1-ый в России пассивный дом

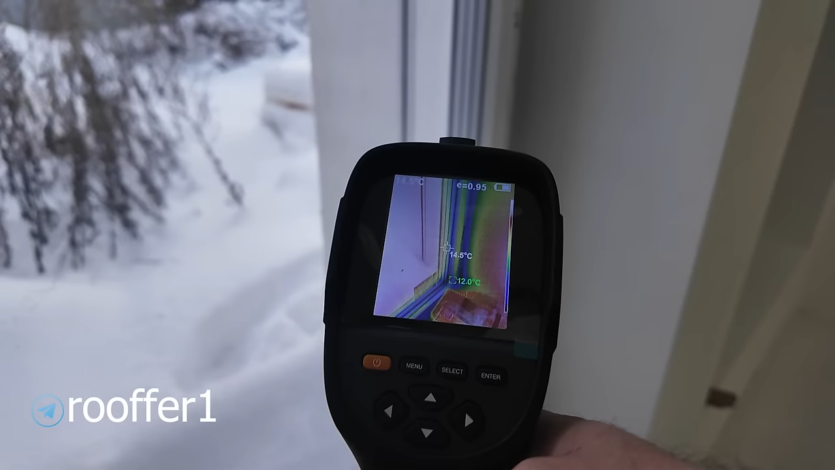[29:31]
On screen: spot 14.5°C
Попадем, попали, да? Вот на дистанционной рамке где-то 12 градусов. То есть где-то вот… Это хорошо? Ну, конечно. Потому что мы можем где-нибудь… А, ну у нас нет алюминиевых рамок. На алюминиевых рамках там все гораздо печальнее. В разы.
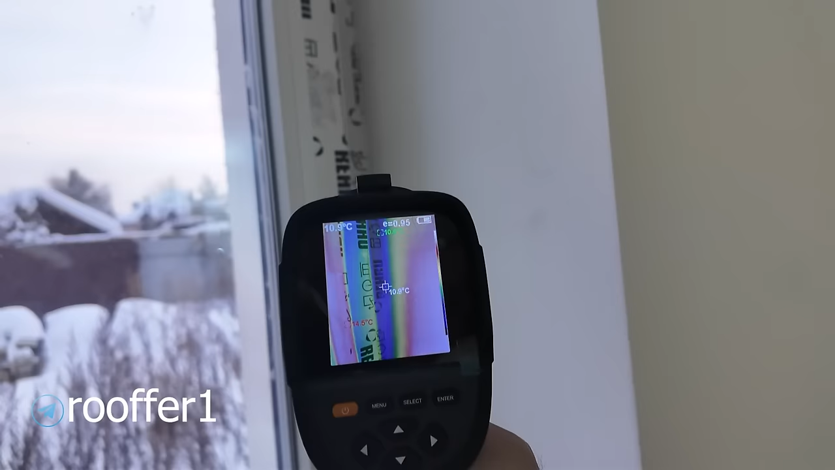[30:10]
Ну, вот тепловизор, он чуть-чуть вот цветом, вы видите, он как раз показывает, что здесь… 11 градусов. Да, где-то порядка 11 градусов.
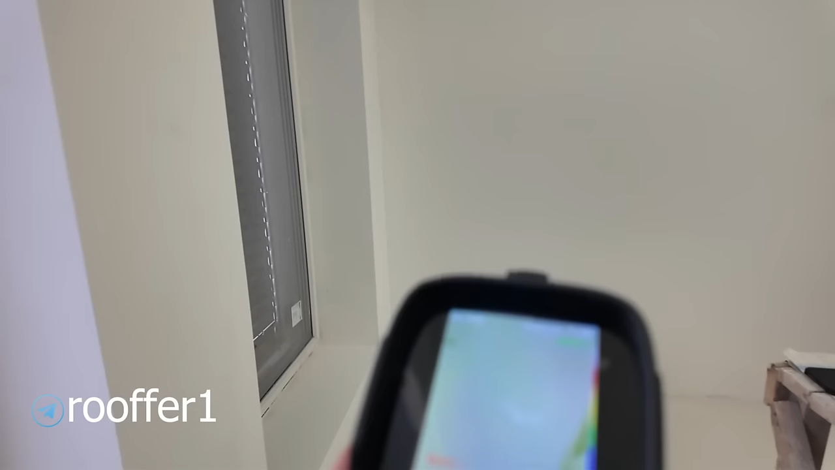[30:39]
Вот у нас пол. 15,2 градуса. Смотрим, стена у нас.
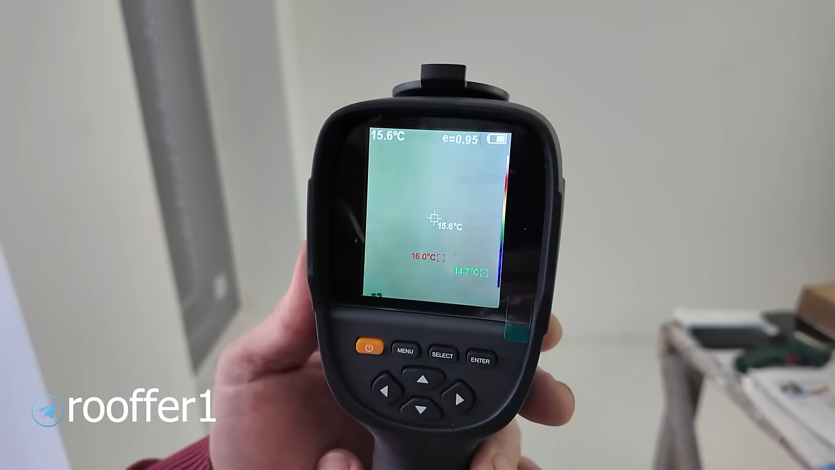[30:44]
On screen: spot 15.6°C, max 16.0°C, min 14.7°C
16,16 градусов.
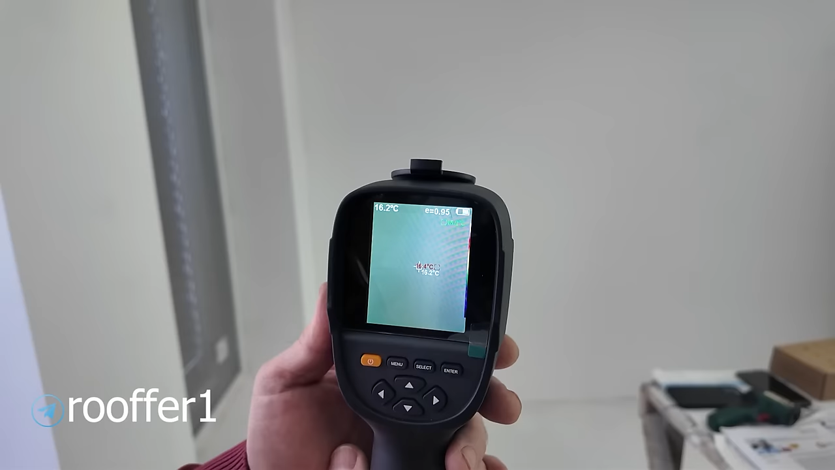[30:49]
16,2. И смотрим, допустим, потолок.
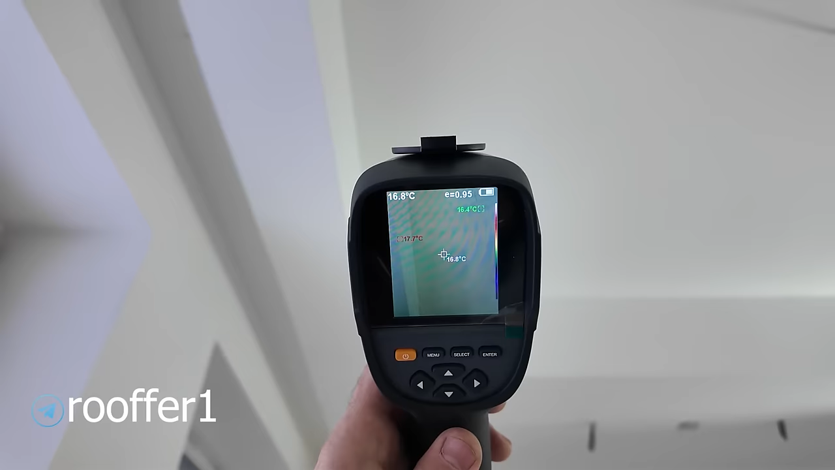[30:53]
On screen: spot 16.8°C
17 градусов. То есть, грубо говоря, если вот этот прибор показывает 17, 17, твой датчик показывает 16.